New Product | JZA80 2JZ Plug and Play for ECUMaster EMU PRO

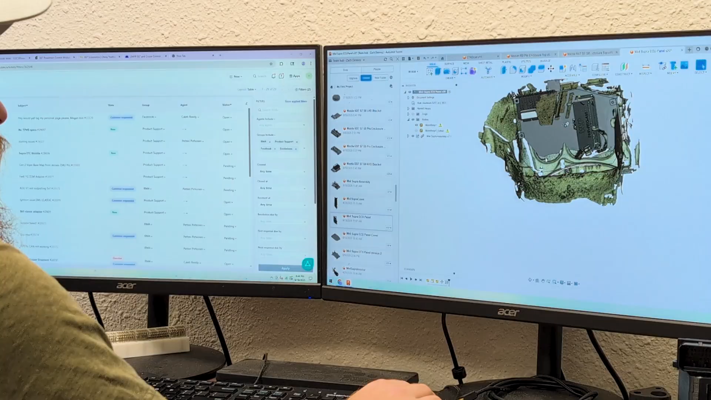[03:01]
Threaded inserts are already installed exactly where you need them.
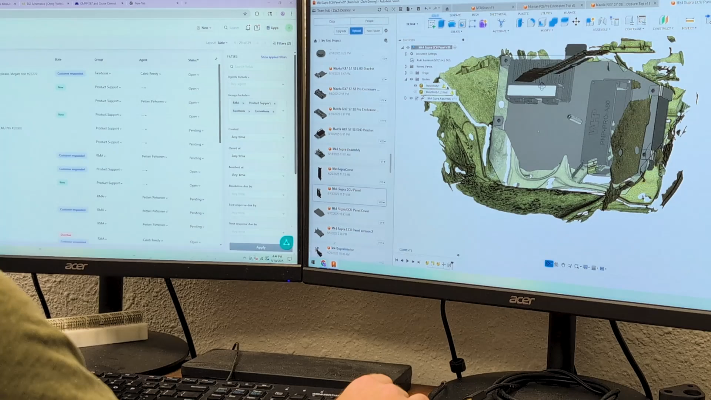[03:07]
The mounting plate was designed using 3D scanning for a perfect fit in the left-hand drive JZA80 super chassis allowing you to mount the EMU Pro and adapter in place with the factory ECU, no zip ties or fabrication required.